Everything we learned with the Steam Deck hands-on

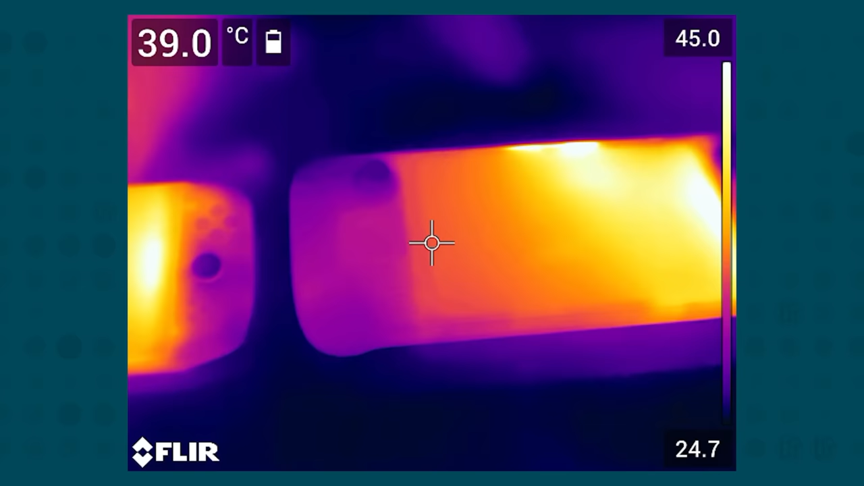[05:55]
On screen: spot 39.0°C
And Linus tech tips, uh, showed with the thermal camera that it just doesn't,
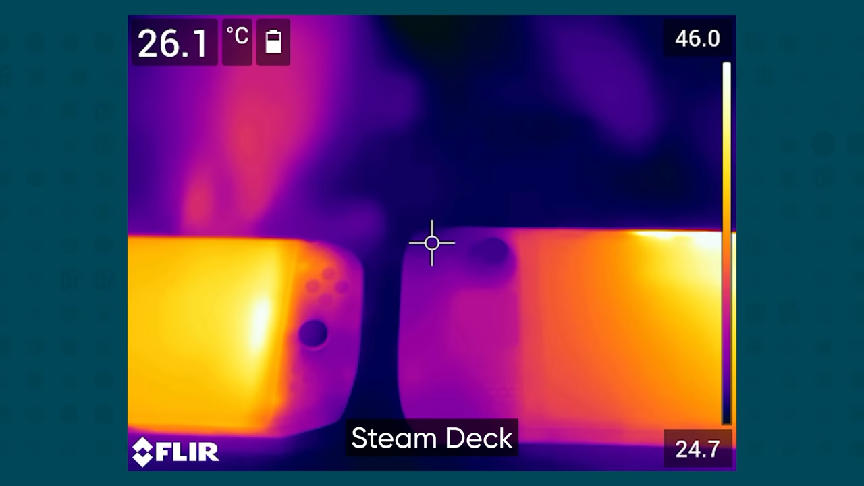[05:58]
On screen: spot 26.1°C
it radiates all the heat up and out through the top of the device, rather than radiating into the hands, into the grips.
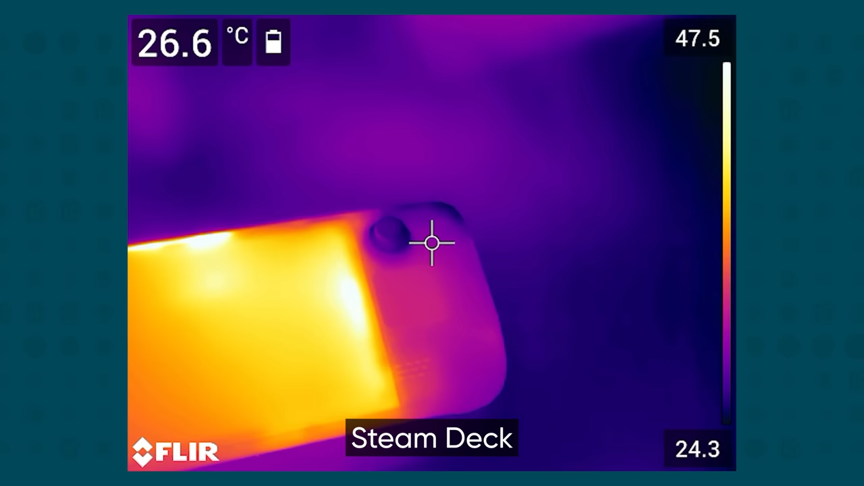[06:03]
On screen: spot 26.6°C
I thought it was interesting that there were valve employees who were actually very interested in seeing Linus's thermal, uh,